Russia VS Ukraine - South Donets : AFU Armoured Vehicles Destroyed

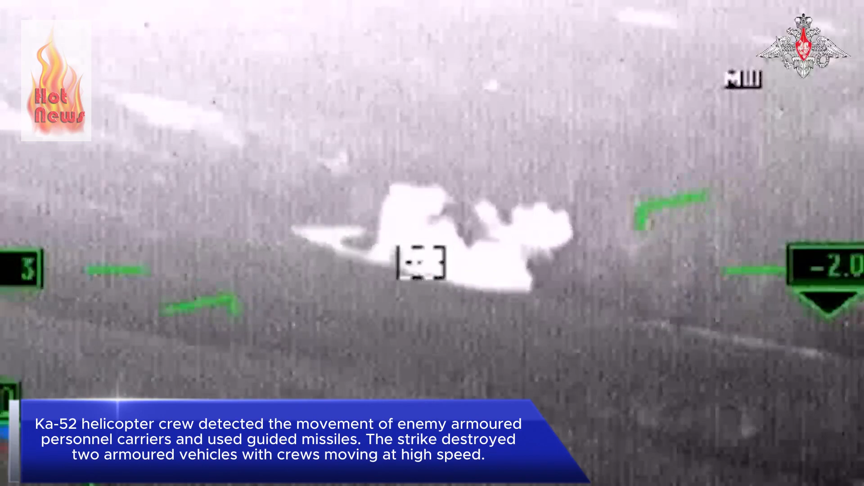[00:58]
KA-52 helicopter crew detected the movement of enemy armored personnel carriers and used guided missiles.
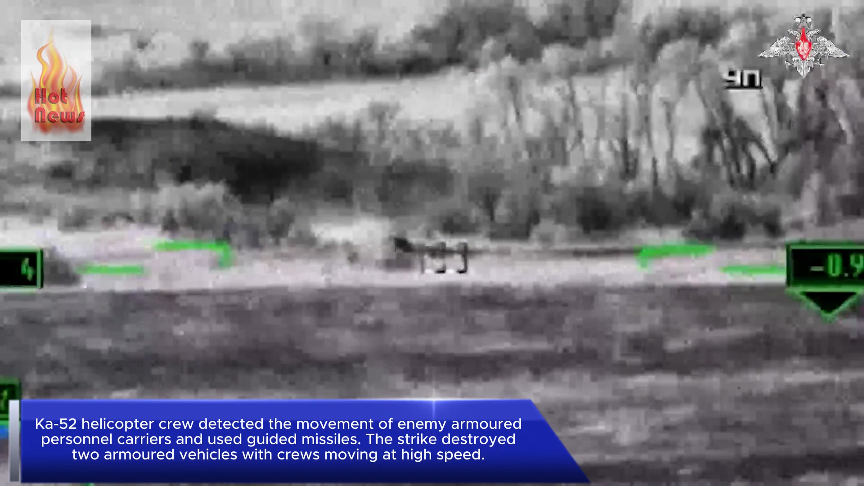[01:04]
The strike destroyed two armored vehicles with crews moving at high speed.